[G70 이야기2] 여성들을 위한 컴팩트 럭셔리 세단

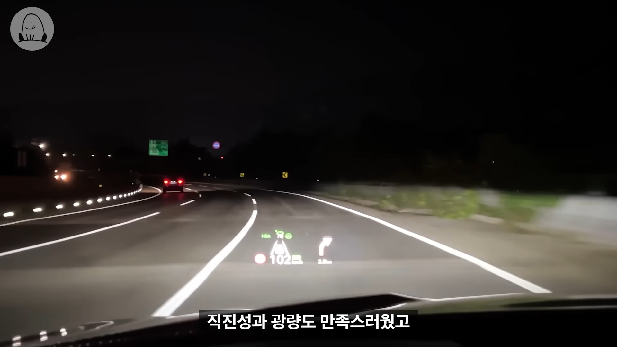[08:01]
전면부의 분위기를 주도하는 LED 헤드램프는 직진성과 광량도 만족스러웠고 매트릭스 하이빈까지 제공해 야간 운행 시 편의성이 높았습니다.